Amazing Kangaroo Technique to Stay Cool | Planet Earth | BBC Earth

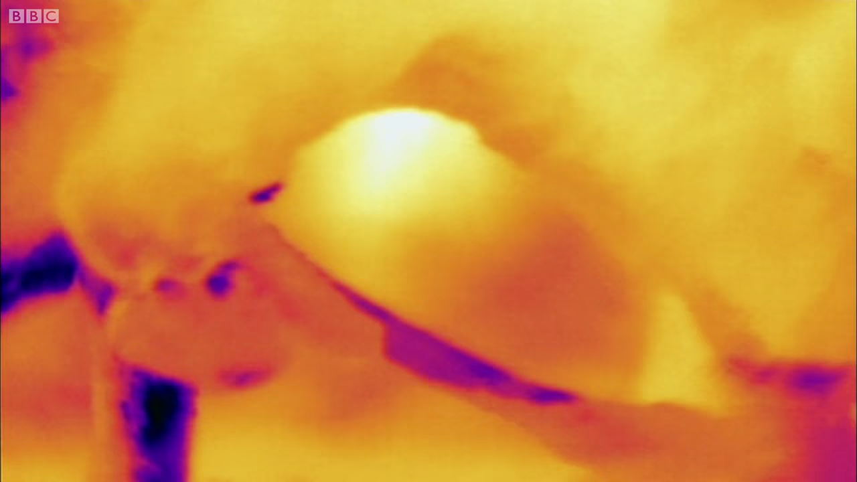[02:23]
This thermal image shows just how effective the process is. The blue areas on the body are the cooler parts.